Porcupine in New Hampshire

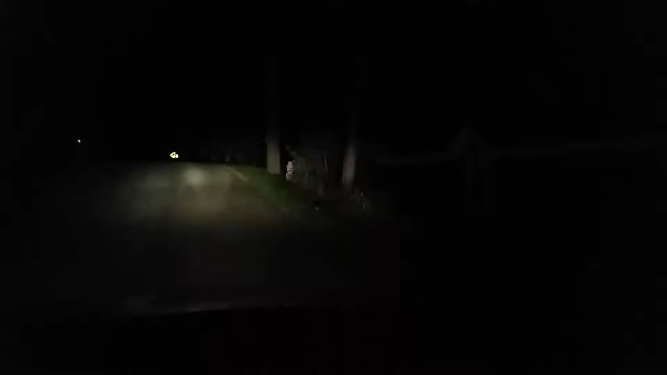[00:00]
All right, I am in New Durham, New Hampshire, just outside, right alongside Merrymeeting Lake, and I stopped the car here because it's 1223 at night, and this,